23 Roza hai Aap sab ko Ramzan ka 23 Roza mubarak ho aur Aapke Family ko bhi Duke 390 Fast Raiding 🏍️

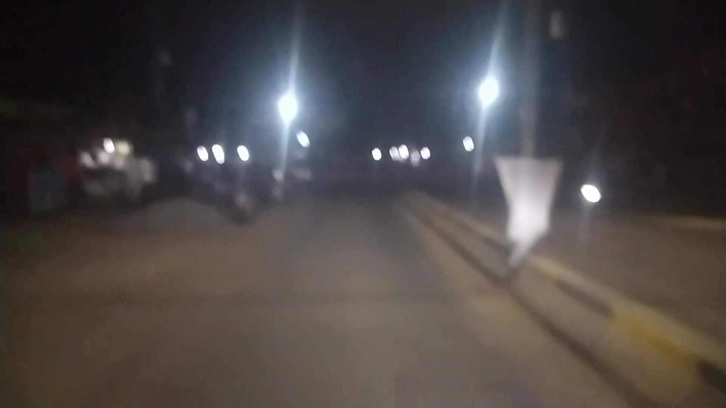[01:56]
सकते हो अभी यह बश्टाइण का सरकाल है गाई सिधर भी रोड बना चुकी है देख सकते